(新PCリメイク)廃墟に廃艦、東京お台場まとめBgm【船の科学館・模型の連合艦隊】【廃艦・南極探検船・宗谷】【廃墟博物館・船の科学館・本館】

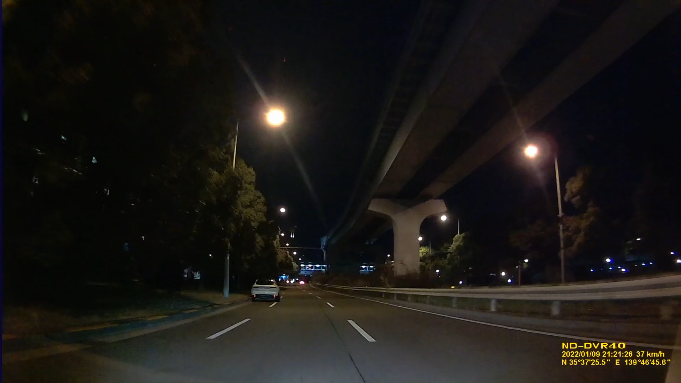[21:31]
これ明日から見えるって。 明日は およそ400m先、東京ワンダーワンダー出口 は 左方 向です。ぶつけねえようにしてるかな。 ぶつかってるしね。 ほか およそ300メートル先、
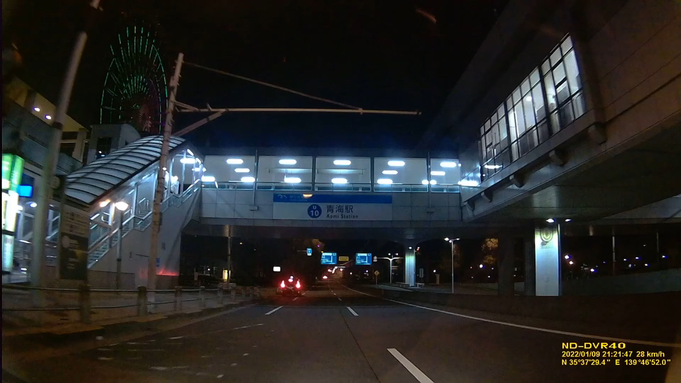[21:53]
東京湾岸アンダー出口を左方向です。 大見駅ってさ、あの新潟県のじゃないよな。
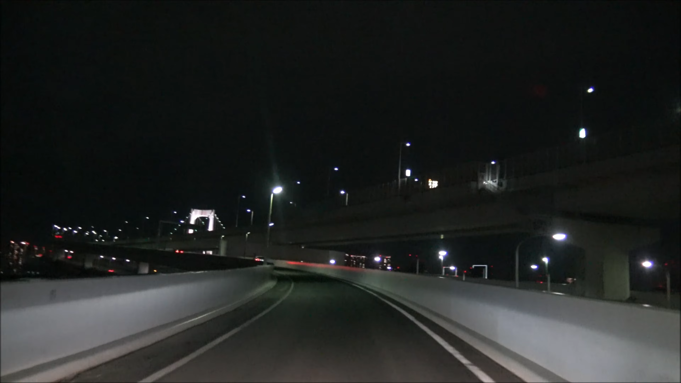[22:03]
左すごいね。 すげえ。
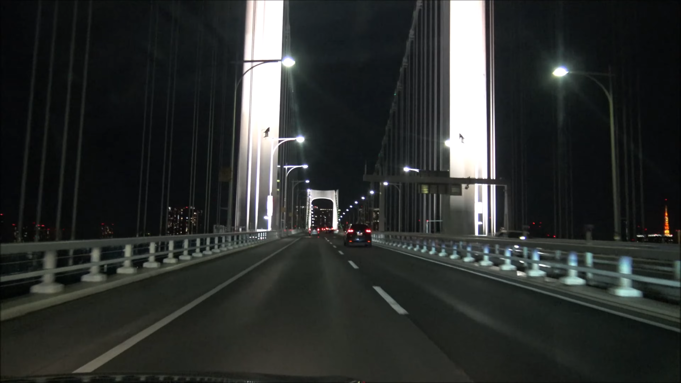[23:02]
今一番高いところだよ。